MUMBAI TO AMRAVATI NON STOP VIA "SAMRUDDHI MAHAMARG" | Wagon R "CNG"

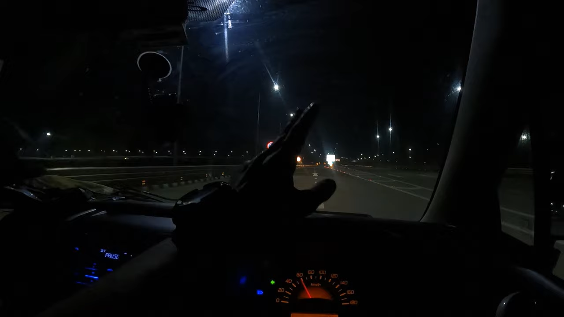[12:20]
ये मूर्तिजापुर दरियापुर वाला जो रोड है वो भयानक खराब है स्टार्टिंग में,
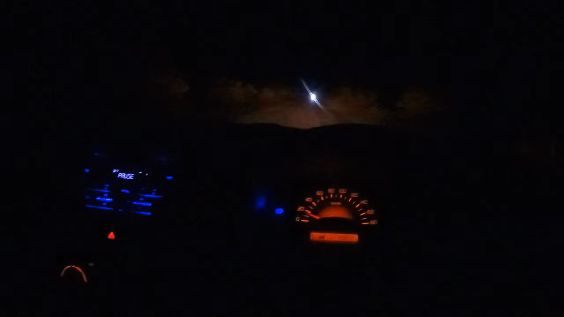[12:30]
अभी आगे चल के तो नहीं मालूम लेकिन जैसे ये शुरुआत हुआ है बहुत ख़राब है, और आजू बाजू पूरा जंगल है, स्पूकी जिसको हम कह सकते हैं।
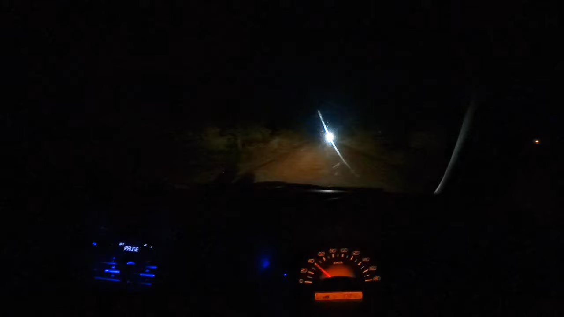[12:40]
सो अमरावती वाला थोड़ा लंबा है लेकिन वो रास्ता अच्छा है। अब ये पेट्रोल पंप वाले ने बोला कि 1.5 किलोमीटर तक ऐसा ख़राब रोड है,